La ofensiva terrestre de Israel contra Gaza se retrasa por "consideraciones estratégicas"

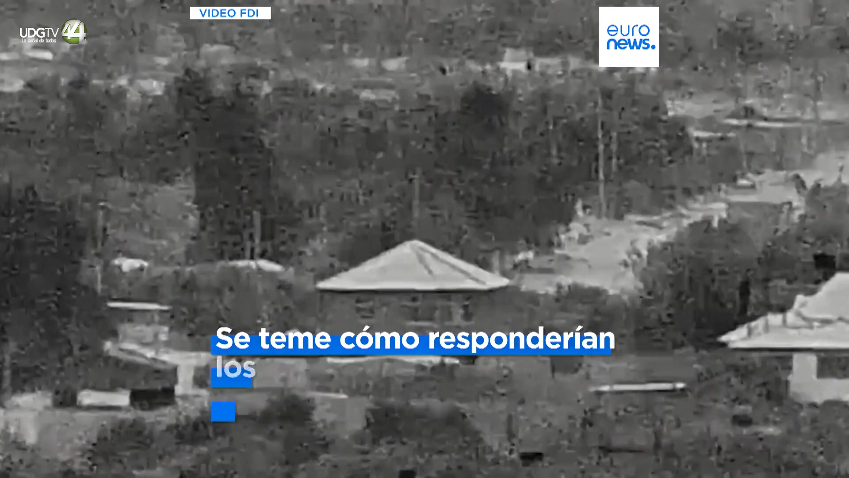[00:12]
Además, se teme que los aliados de Hamas en Oriente Próximo respondan a una guerra terrestre.
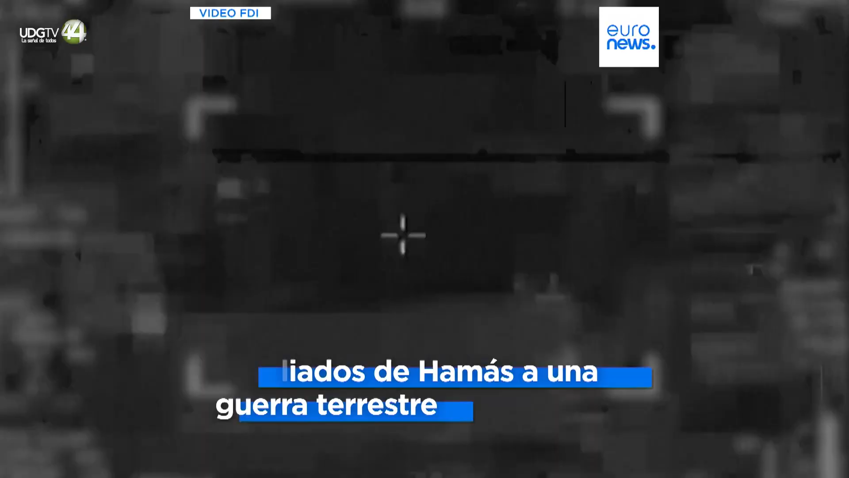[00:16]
Mientras que Israel afirma haber alcanzado puestos de observación y posiciones de fuego antitanque,